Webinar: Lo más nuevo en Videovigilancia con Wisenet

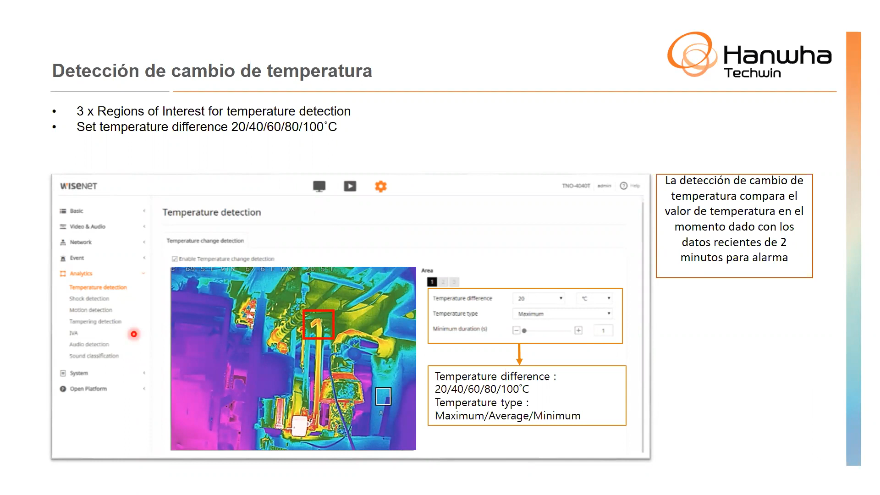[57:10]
cuando ciertos procesos están generando calor por fuera del rango normal creo que esto es una utilización muy muy típica en todo lo que tiene que ver con industria y pues nada más decirles que tenemos un rango de cámaras que son precisos para estas aplicaciones bueno aquí está el tema de paleta de visualización de colores porque no soy el más experto en esto pero sé que en algunas licitaciones y en algunas empresas necesitan cierto tipo de
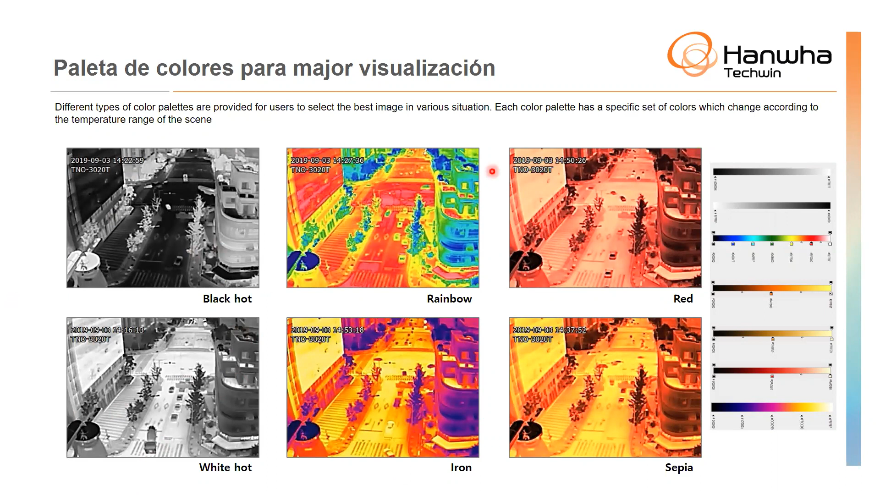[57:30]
patrones de visualización y paletas pues para cumplir con ciertos reglamentos y regulaciones en ese sentido
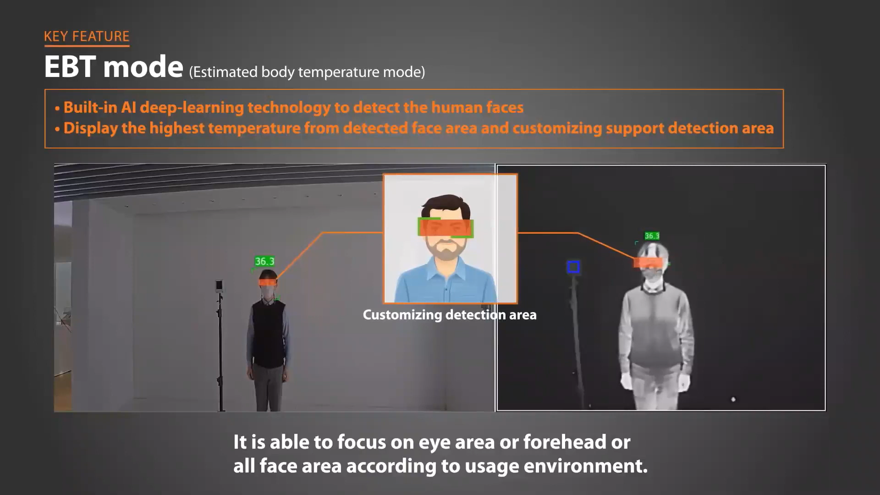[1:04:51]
seguramente en un proyecto van a necesitar una o dos y estoy pensando casi siempre pienso en aeropuertos o en sitios grandes como estadios en donde la cámara y aquí es un ejemplo
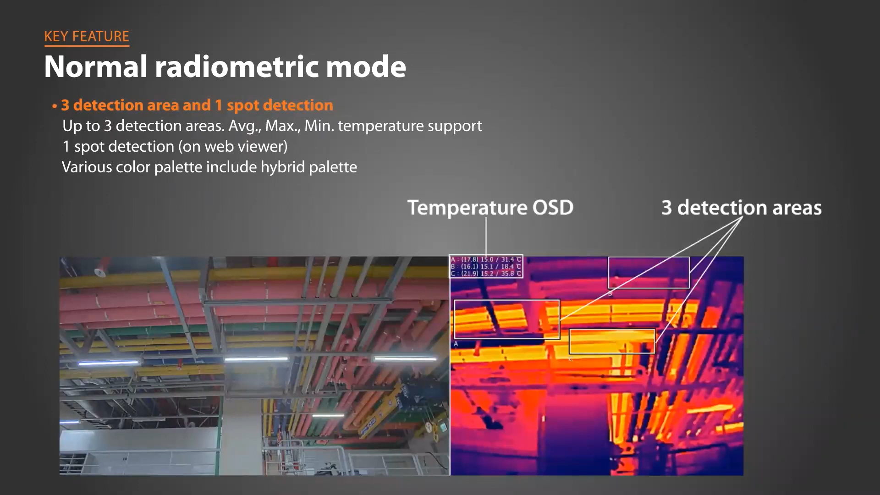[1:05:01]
perfecto del tema radiométrico que la cámara puede ser utilizada
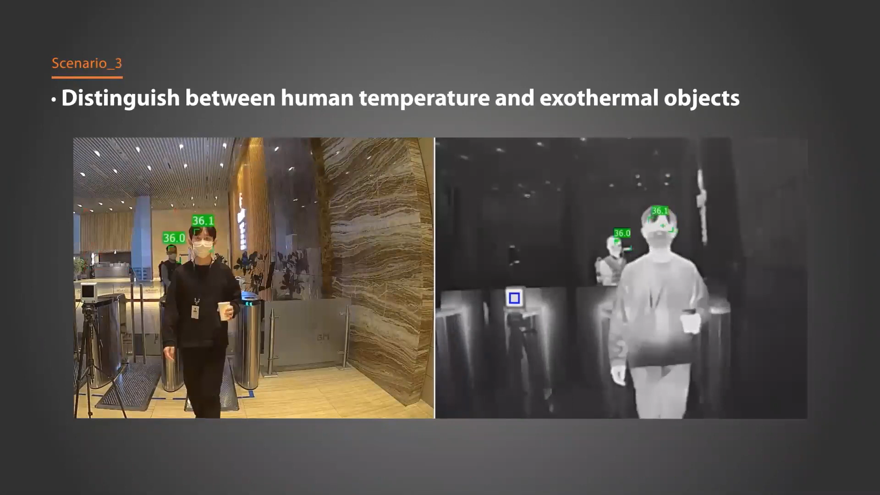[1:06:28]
afortunadamente ya estamos saliendo de eso pero
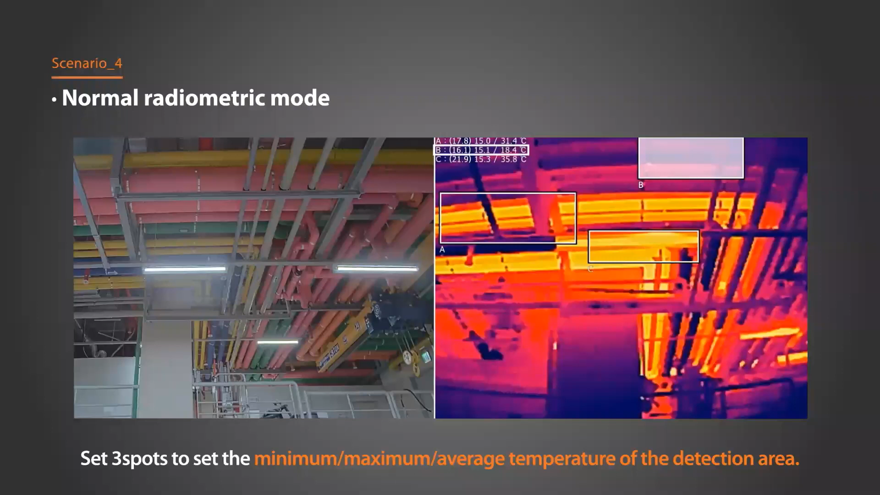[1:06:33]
como les decía la cámara extiende su rango de utilidad para otras aplicaciones y yo la veo y